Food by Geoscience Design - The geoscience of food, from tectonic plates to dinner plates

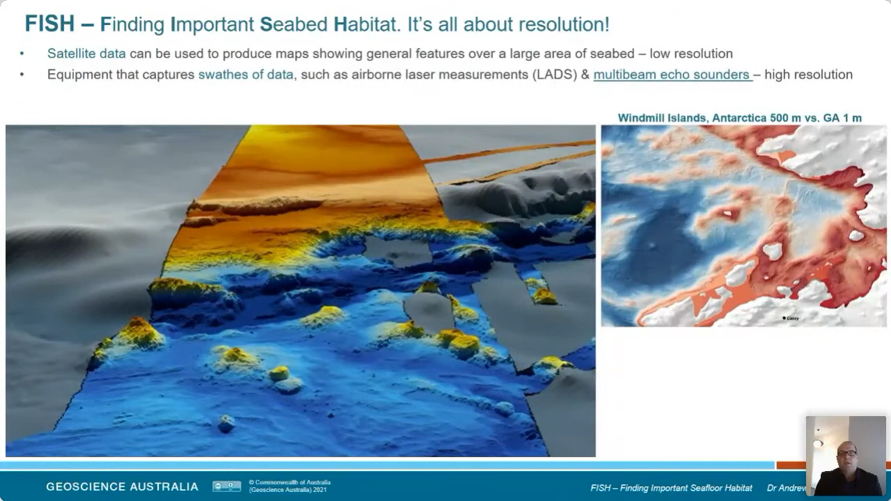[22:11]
acquires this in very high resolution, up to a metre here in the windmill islands of Antarctica, for example. And we often work collaboratively with other universities or with universities and other government agencies to integrate satellite, aircraft, and vessel-acquired the symmetry. And what this does is allows us to produce some amazing regional images,
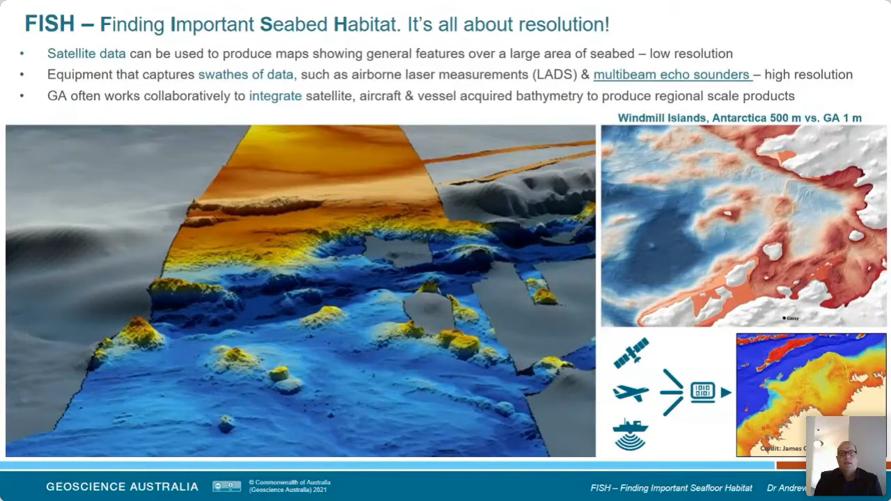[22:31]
bathymetry images, and that provides a really important insight into the habitat around our continental shelf.
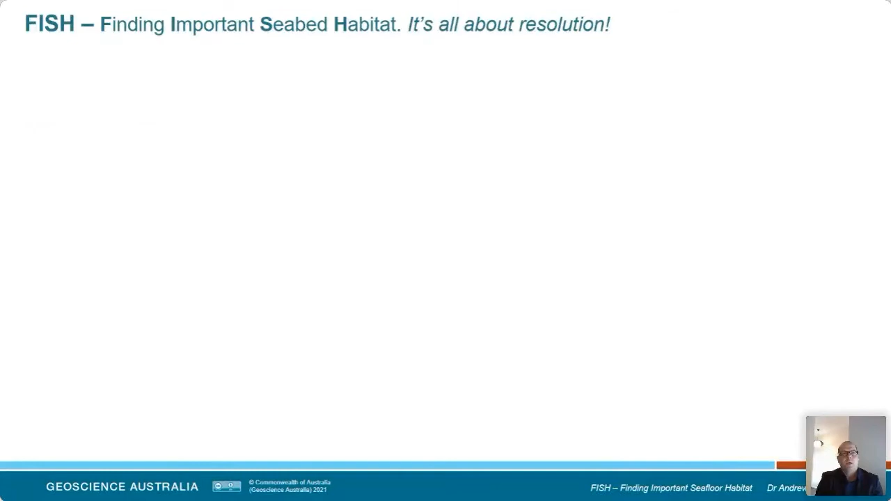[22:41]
So, it's all about resolution. Seabed mapping data is used specifically by the fishing industry to, yes, safely navigate the sea, but also to inform aquaculture and fishing site selection.
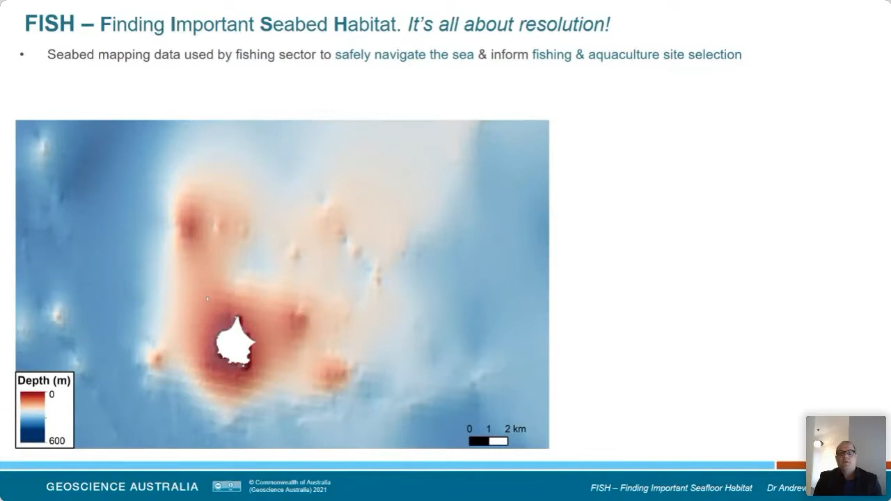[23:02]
So, here we have a 2009 bathymetry data set of McDonald Islands. It's an Australian external territory.
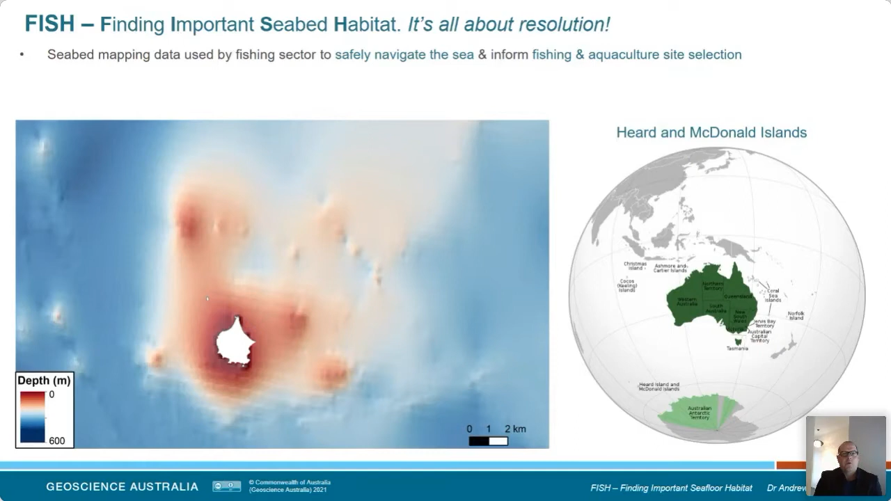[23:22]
So, we're going to go from 100 metres resolution in this image, and what you'll slowly see starting to form is this 30 metre image of the sea floor that reveals a whole range of sea mounts,
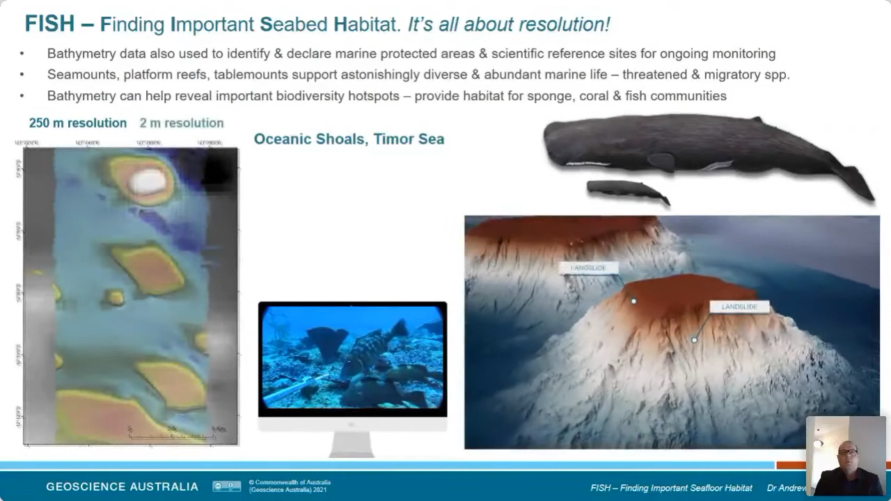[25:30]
and we do our seabed mapping and reveal this two-metre resolution grid, all of a sudden we're seeing these beautiful shoal features which provide imported habitat for sponges,